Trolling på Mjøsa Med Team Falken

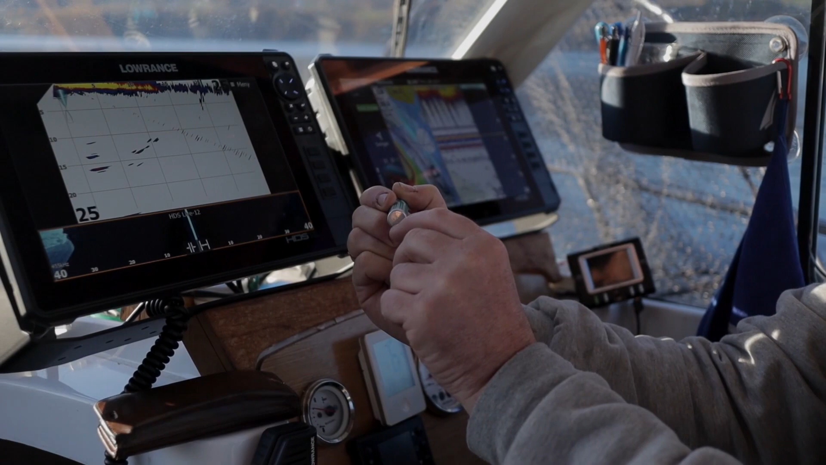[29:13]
så vet du at da er den mest sannsynlig under båten. Men hvis du får opp fisk på sidescan som du ikke ser på toden, så betyr det at den står i det øvre vannlaget. På siden av det. Og sånn som vi kjører jo et plenerbord oppi nå, og det er greit å vite om fisken står heit eller om den står på bunn. Så kombinasjonen da, mellom ja, kartet, den synes jeg er en nødvendighet, men 2D,
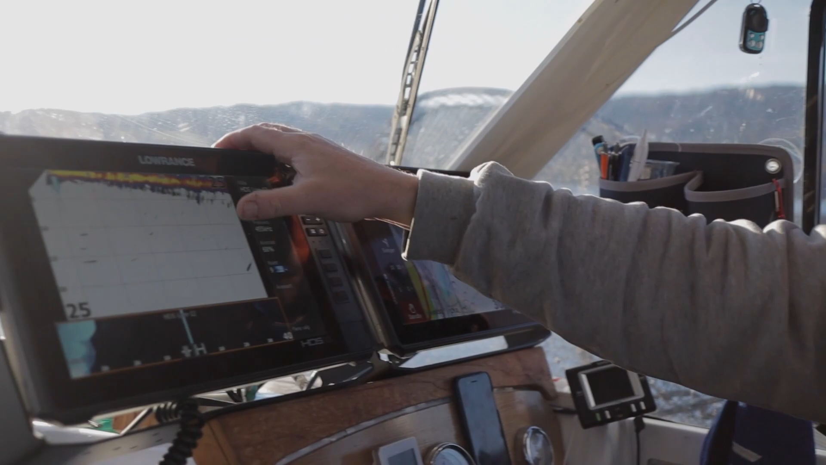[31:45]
både hvor djupt du skal se.
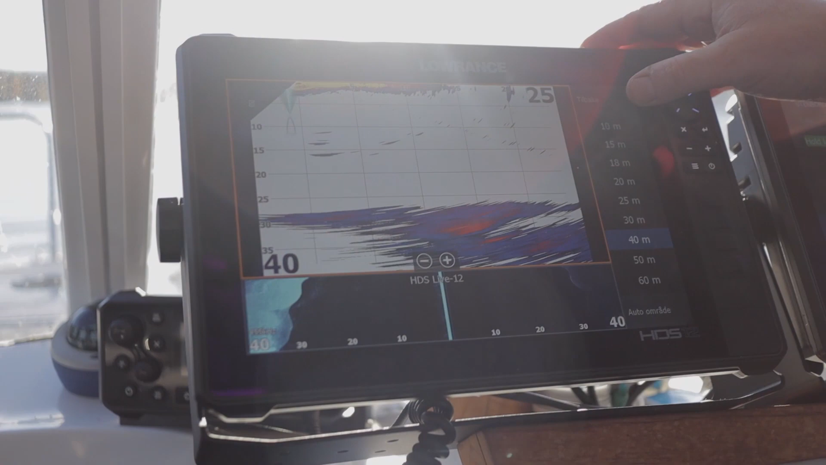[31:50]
Du kan tilpasse, nå liker jeg 25 meter da, for at jeg ser 30 med det,
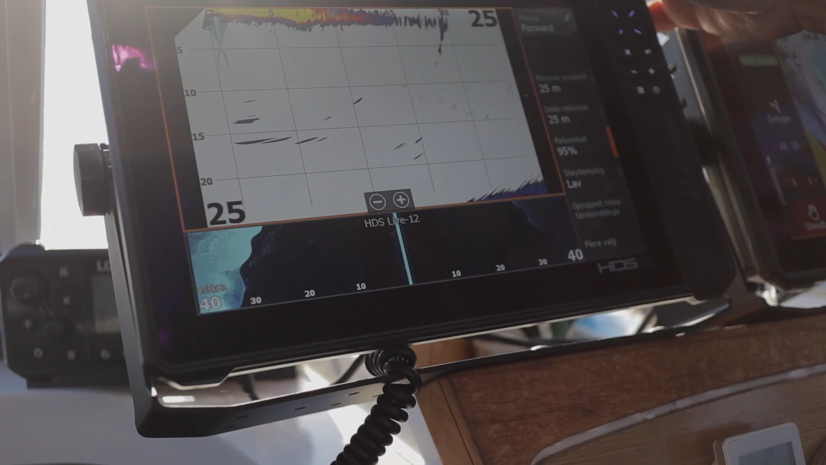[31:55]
men du kan tilpasse også avstand forover og bakover.
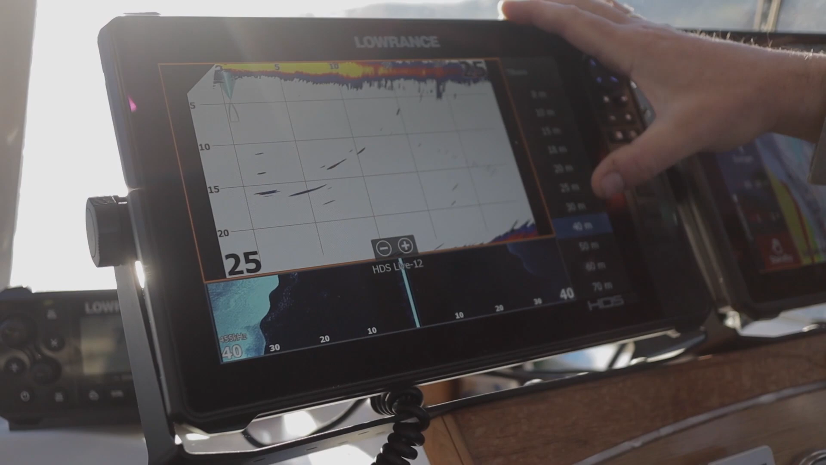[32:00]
Og hvis jeg setter et bete 40 meter bak, så vil jeg fremdeles se deg.
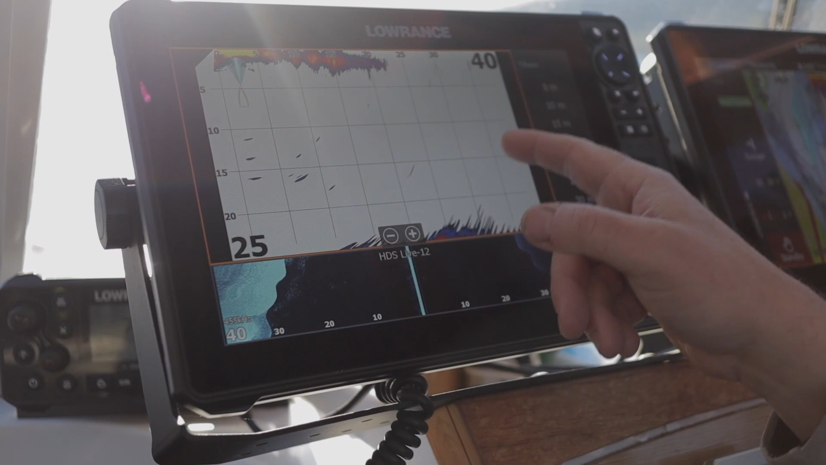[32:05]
Det synes jeg ganske fenomenalt.
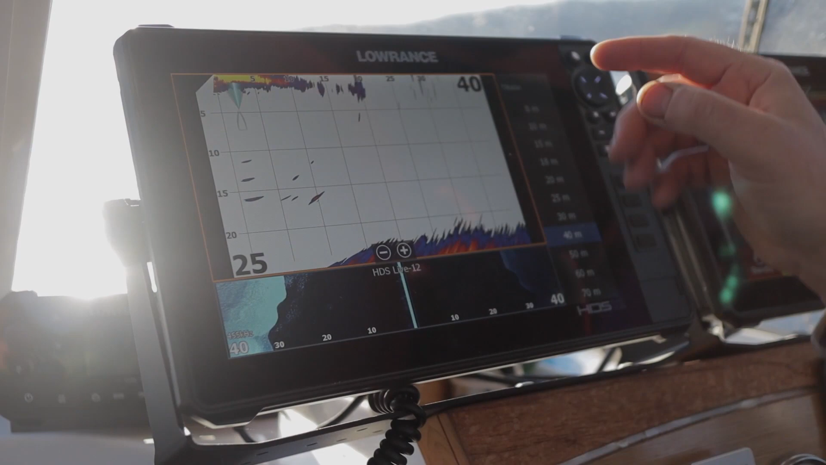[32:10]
Av og til så kjører jeg
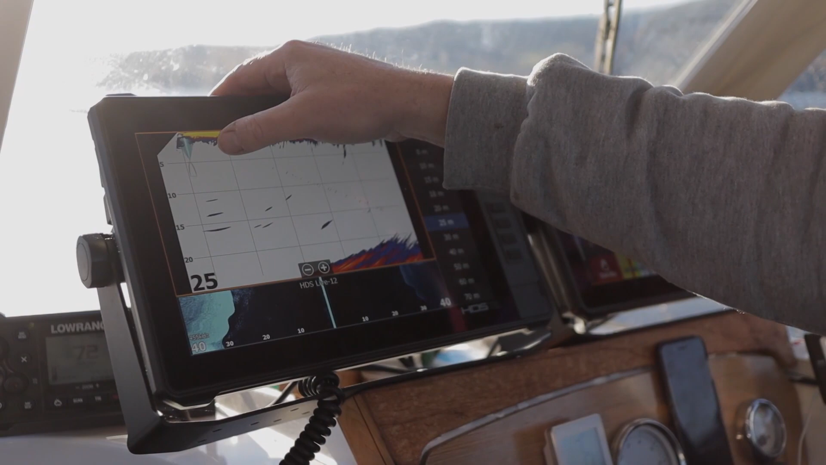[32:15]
grunt med ene riggen, og kanskje 20 meter bak, si 5 meter, 20 meter bak, den ser jeg.
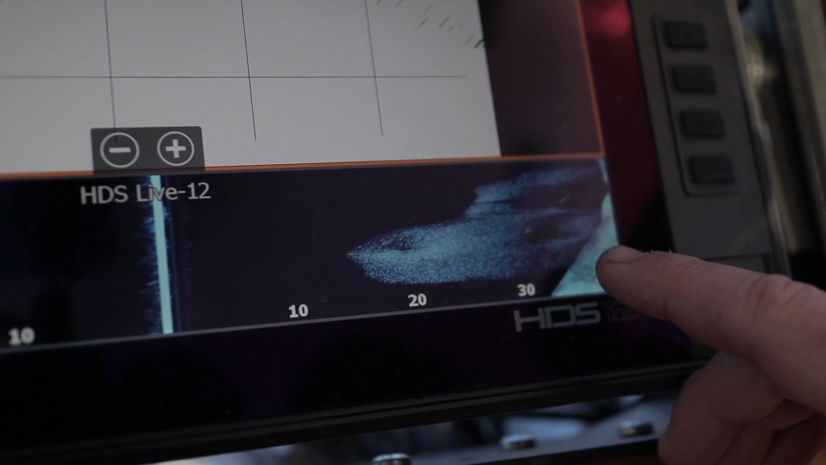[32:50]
Så selv står en årsak etter forma. Gjedde der? Gjedde, eller i hvert fall en større fisk som driver og presser.
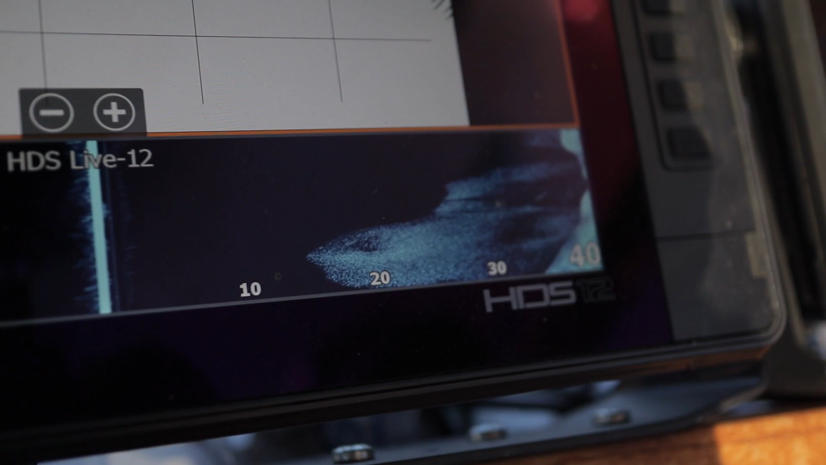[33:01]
Mm. Det blir litt sur stemning nå. Mm. Men du ser på lengden på noe sånn, og etter så kan det fort være gjedde.
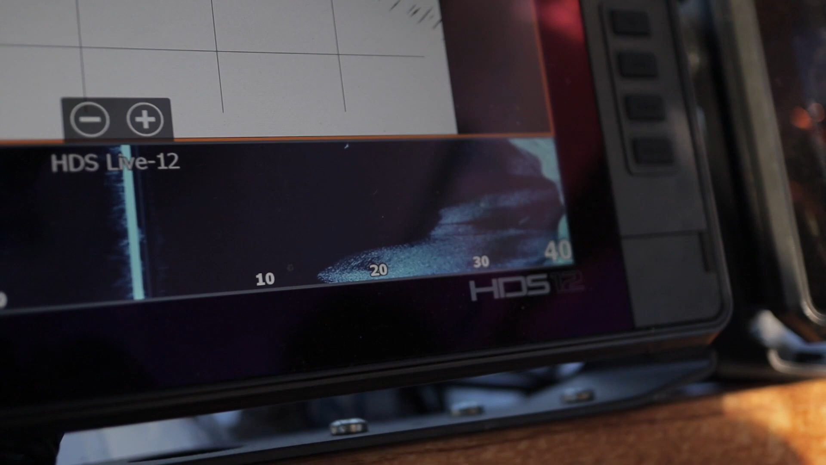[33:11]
Enkelt sånne fisk der på 20.